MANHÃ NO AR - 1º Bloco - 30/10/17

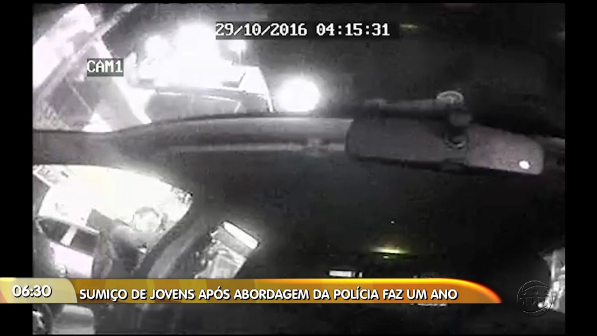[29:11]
Um ano depois, imagens inéditas, reveladoras e novos laudos que comprovam um crime que ficou conhecido como o caso do Grande Vitória.
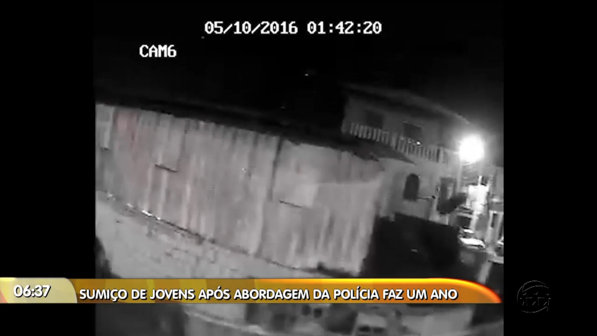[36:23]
Luiz Amos marca o encontro no final da Avenida Flamboyant. As imagens a seguir jamais foram divulgadas. Com exclusividade, tivemos acesso às filmagens das câmeras da viatura 6047 e da câmera da fábrica que fica próxima ao ponto de encontro dos PMs.
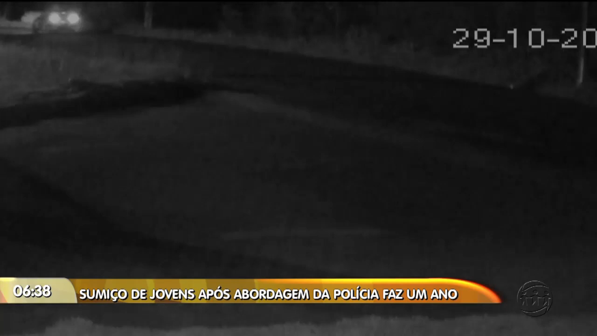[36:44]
Já passam das duas da madrugada. Esse aí, que aparece no banco do carona, é o soldado Denilson.
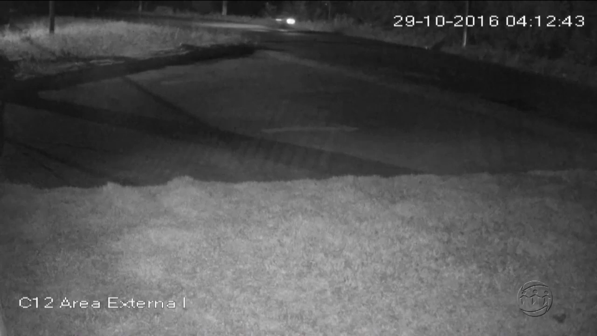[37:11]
Esse outro vídeo mostra a moto em que as vítimas estavam passando em frente à fábrica em direção ao ramal do Quixito.
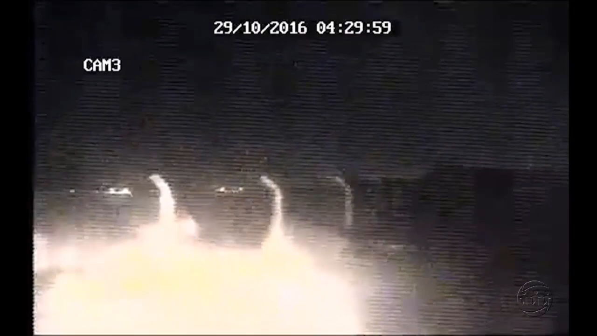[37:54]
os faróis são desligados. Os dois desembarcam. Um minuto depois, a 649 retorna e se junta aos demais.